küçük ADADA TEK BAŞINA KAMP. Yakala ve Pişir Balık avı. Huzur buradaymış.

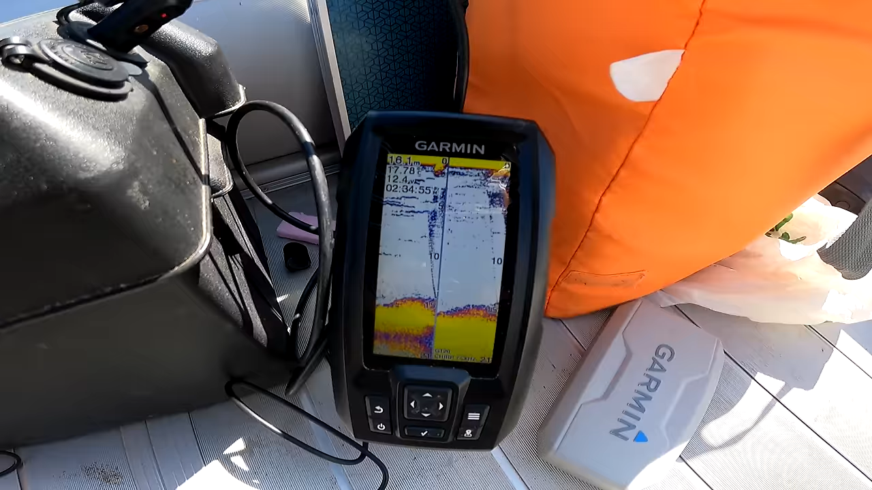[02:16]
Şu tam dipte bir şeyler yazıyor. Çok sığ. 16 metre. Dibe geldi bile. Hop aldık. Hadi bismillah.
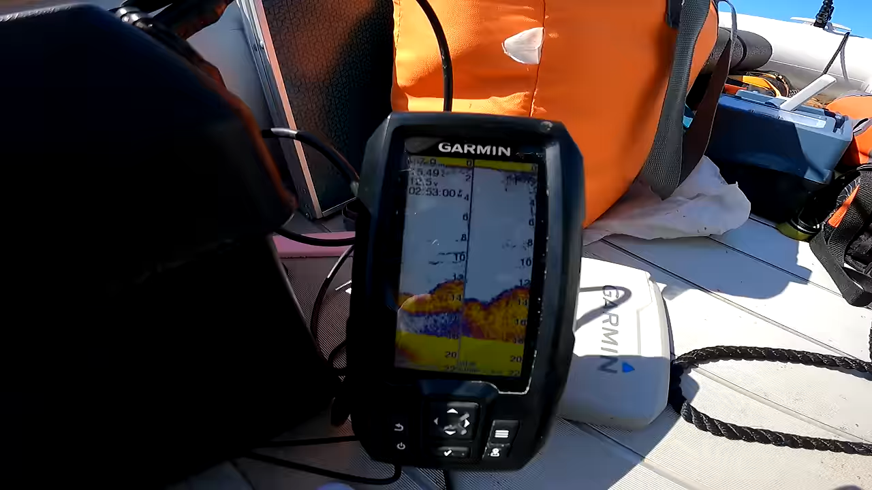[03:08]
Bayağı bir balık yazıyor şu an. Yiyeceğimiz kadar tutalım buradan artık. Balık bulacağı acayip bir şey yarıyor tabii böyle yerler. Kaç tane geliyor bakalım.